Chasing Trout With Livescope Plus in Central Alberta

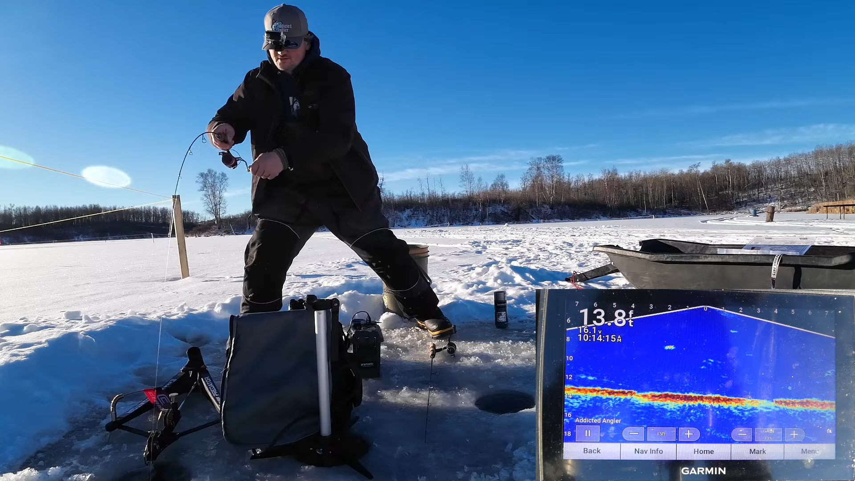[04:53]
On screen: depth 13.8 ft
on the predator boys and girls nice fish too nice rainbow hey buddy
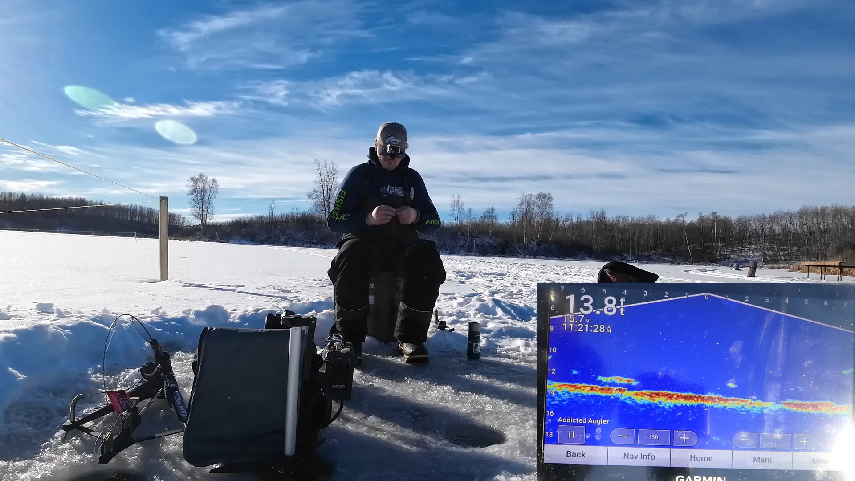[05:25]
alright I'm going oh man hit it hit it oh man I think I'm going to go with white he came in so hot man and I just pulled my friggin line up it's just my luck
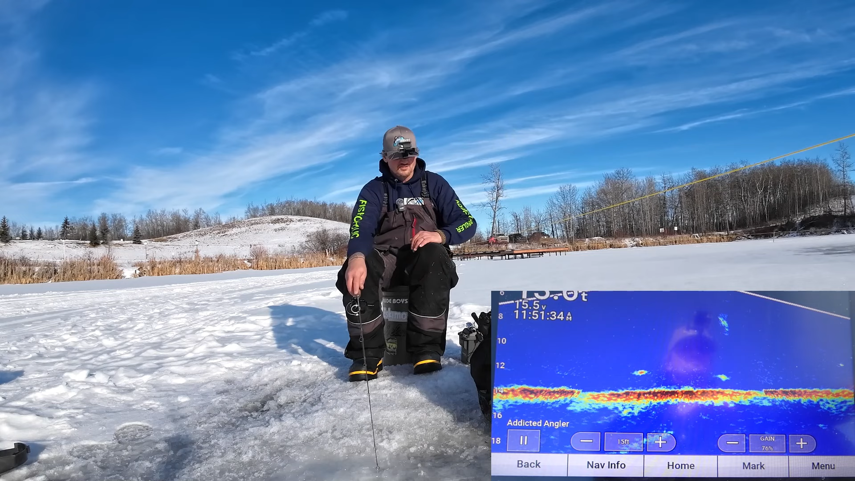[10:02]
just under the ice and just come flying down to hammer it so maybe just smarter fish maybe they've been caught before I don't know but I'd really like to get one of those four or five oh there's one man come on back buddy yeah here he comes come on come on got him nice fish oh nice fish